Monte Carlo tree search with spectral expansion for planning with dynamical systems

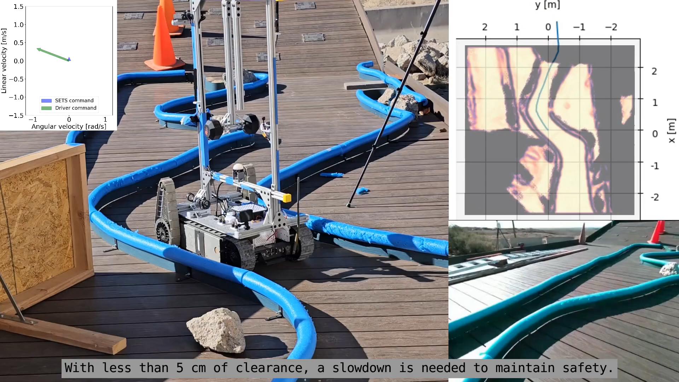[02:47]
With no human input required, SETS discovers and executes an updated plan, slowing and turning the vehicle.